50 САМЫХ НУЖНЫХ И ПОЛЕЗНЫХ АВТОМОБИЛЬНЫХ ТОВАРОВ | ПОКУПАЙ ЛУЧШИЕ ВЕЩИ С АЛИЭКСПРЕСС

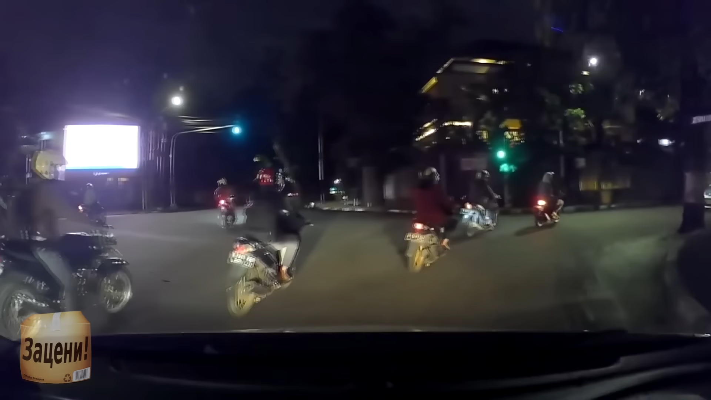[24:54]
Немаловажно и то, что в кадр попадает до 165 градусов панорамы, что соответствует ширине шести стандартных полос для транспортных средств.